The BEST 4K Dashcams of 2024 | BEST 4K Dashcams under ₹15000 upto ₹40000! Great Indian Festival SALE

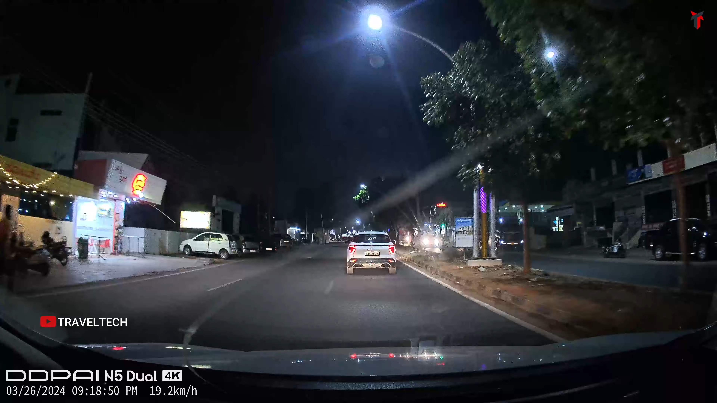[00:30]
Because a 4k camera brings out the most amount of detail in a video and in times of need this detail this extra data will be useful and can work in your favor.
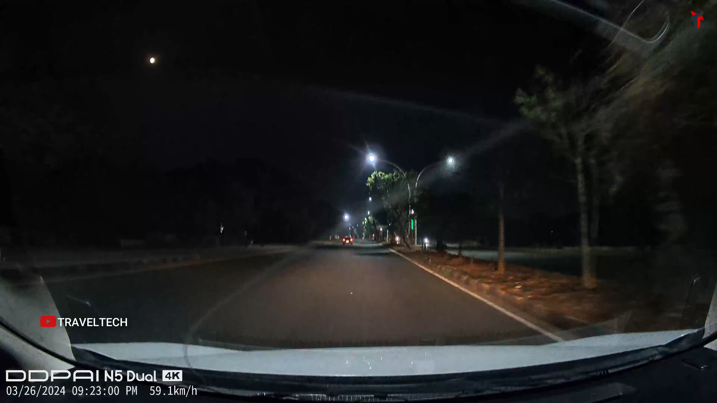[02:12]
Although this camera lacks a starbase 2 sensor the overall quality of the camera the overall video quality is simply good for the price and you should definitely be considering if you want a native 4k a true 4k camera under the price bracket of 15,000 rupees. Moving on to the next dash cam one of the most value for money propositions that present out there I'm talking about the Red Tiger F17 triple channel dash cam.
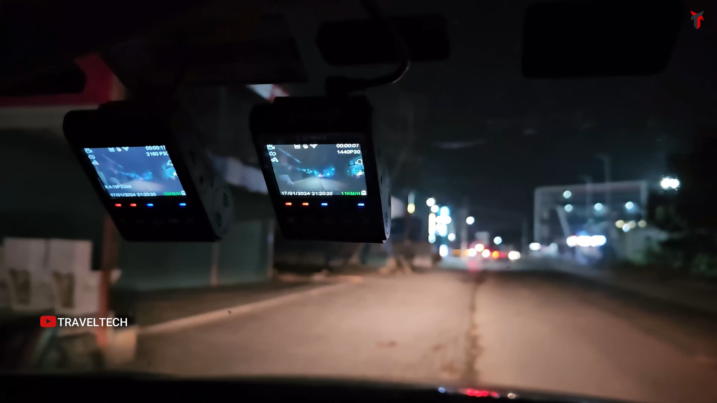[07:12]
So I am talking about the VO4 A229 Pro dual and the triple channel variant. This dash camera has a unique feature which no other dash cam in the market currently has.